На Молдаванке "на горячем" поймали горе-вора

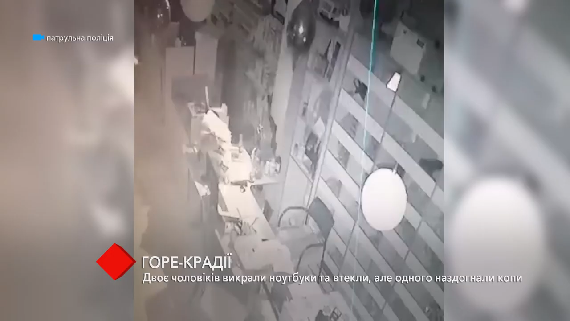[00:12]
Як виявилося пізніше, там сталася крадіжка. Камери відеоспостереження зафільмували, як затриманий чоловік проник до приміщення і вкрав ноутбуки, а під час виходу передав їх своєму товаришу. Місце знаходження співучасника наразі встановлюється.